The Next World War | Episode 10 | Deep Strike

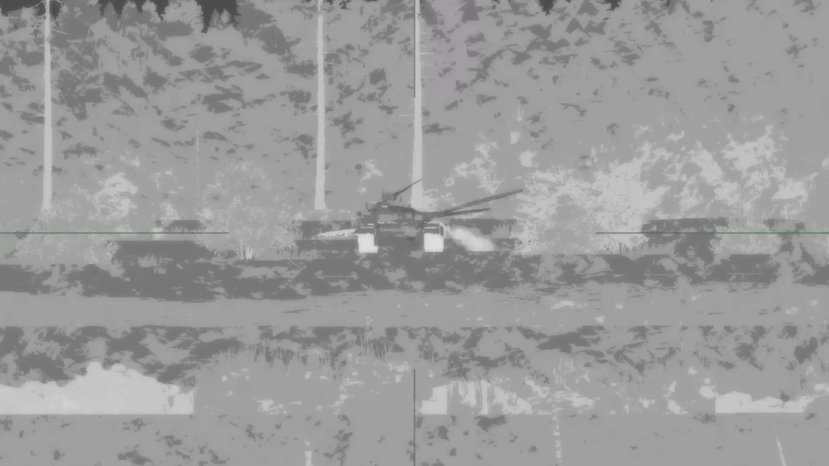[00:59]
sending enemy turrets flying and vehicles brewing in the open, vulnerable terrain.